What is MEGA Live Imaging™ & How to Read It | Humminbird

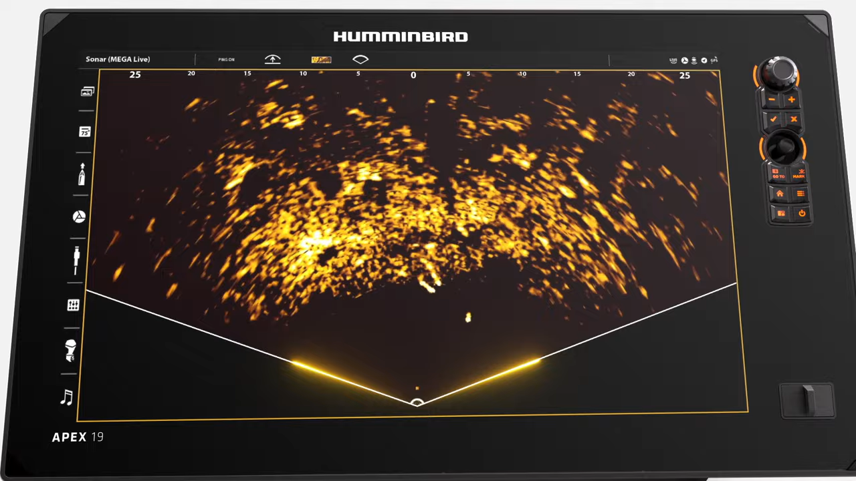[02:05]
angle view around the boat and down to the bottom in this view you can easily spot fish
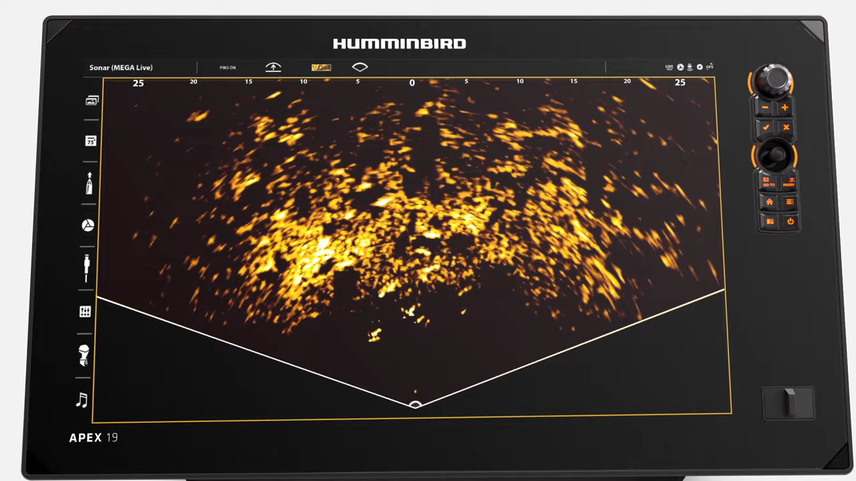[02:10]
on the move letting you cast directly to them with mega live imaging you'll
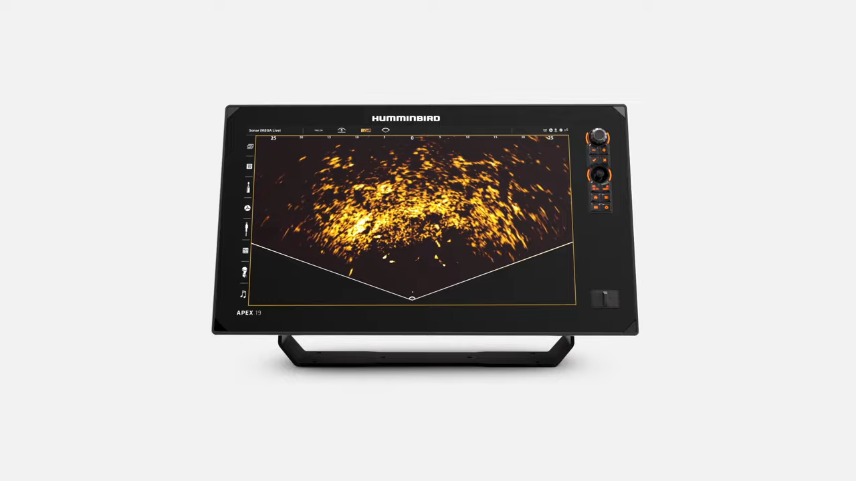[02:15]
see more than ever before true edge-to-edge clarity and no gaps
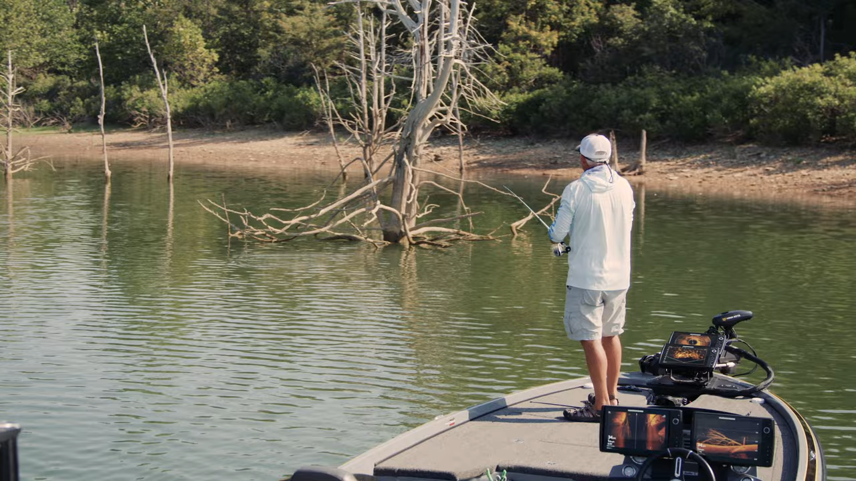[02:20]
in sonar coverage show you targets that other anglers are missing meaning more
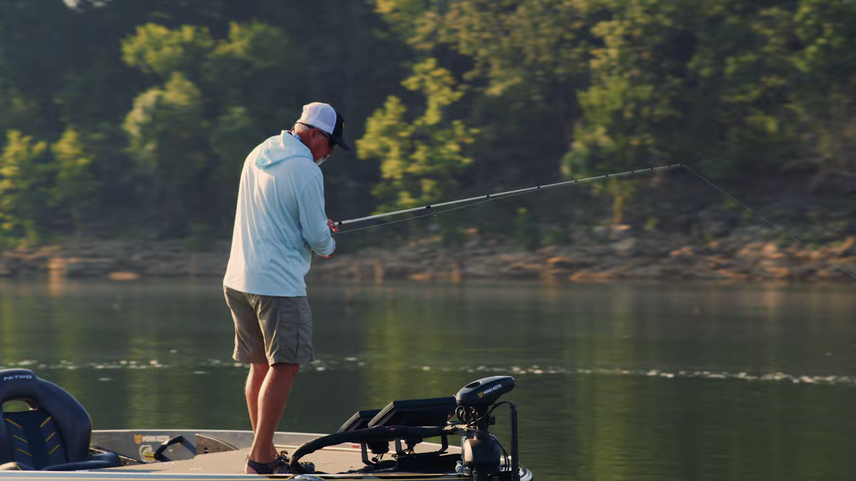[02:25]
fish in your boat knowing what's below is the key to finding productive water and mega
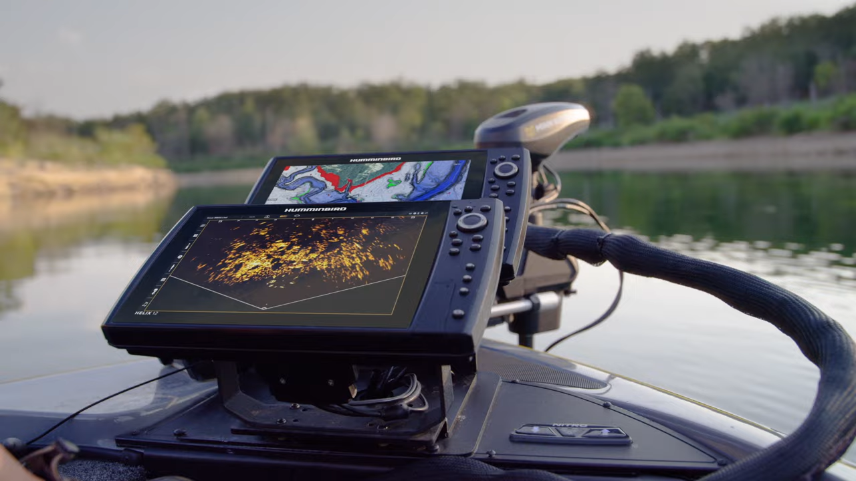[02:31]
live delivers the real-time clarity you need to see fish and